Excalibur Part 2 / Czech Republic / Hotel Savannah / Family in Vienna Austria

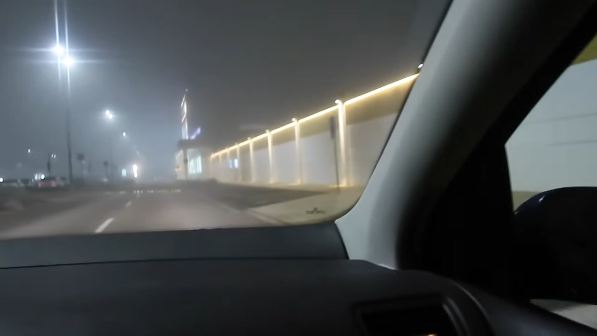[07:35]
Freeport. Pero hindi tayo dyan pupunta, Oda? Mamaya na. Doon muna tayo bibili na inyong.